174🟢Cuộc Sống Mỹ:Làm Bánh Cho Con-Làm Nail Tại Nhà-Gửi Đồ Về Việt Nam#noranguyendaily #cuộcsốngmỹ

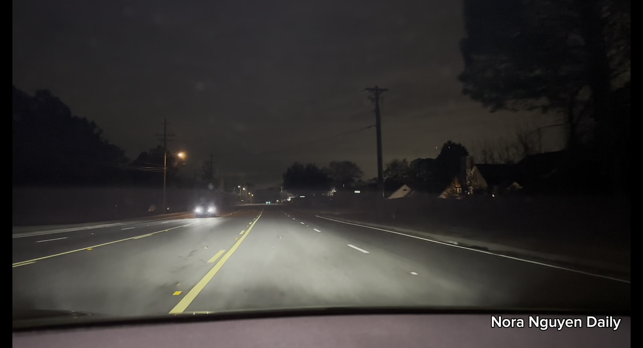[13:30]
chiếc xe Và nãy giờ là không có chiếc xe nào luôn Nó vắng như vậy cái nhà Mà ở bên Mỹ cái nhà Bây giờ này là ra đường không thấy ai á Việt Nam mình còn leo quen người vui ha Bên đây là mạnh ai là Nói vô nhà Vô nhà từ lâu rồi đó